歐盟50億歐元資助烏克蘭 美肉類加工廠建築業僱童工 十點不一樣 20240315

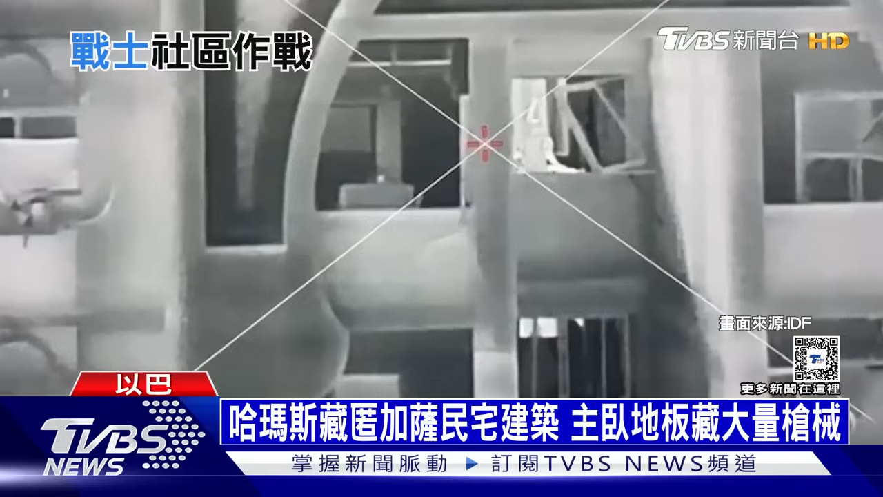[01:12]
他们有时分布不同楼层在窗边伺机而动完全不知道自己一举一动都被乙军掌握随时给出致命打击